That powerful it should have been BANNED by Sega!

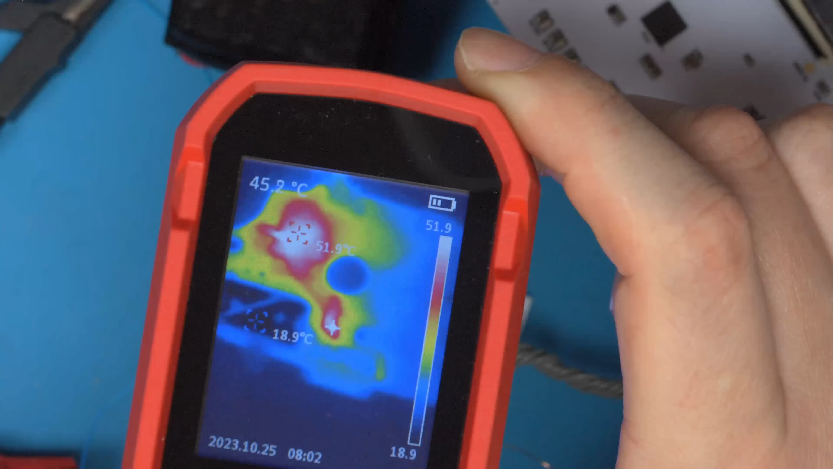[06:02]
On screen: max 51.9°C, min 18.9°C
These are rated up to 120 Celsius anyway. But if we look at the rest of the board, as soon as you move away from the IC, it's 28 degrees. The wire going in, obviously, is the same. 40, 50 degrees. The tray's running up. And if we leave this, you'll find an equilibrium where the temperature rises to a point and settles.
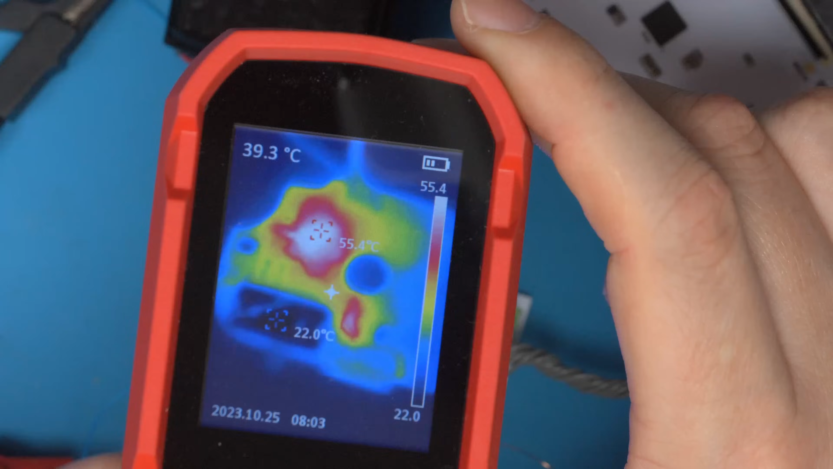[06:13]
On screen: spot 39.3°C, max 55.4°C, min 22.0°C
But normally most thermals rise fairly quickly and settle out fairly quickly.
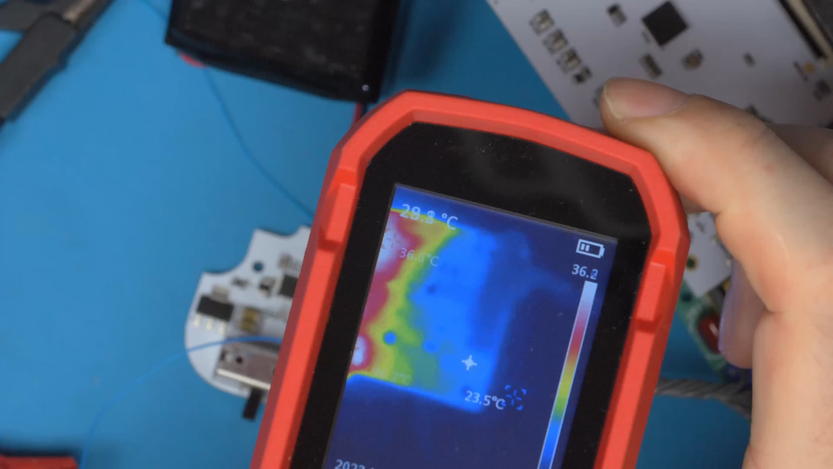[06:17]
I'll do some long-term thermal tests on this, but I can guarantee this will be fine.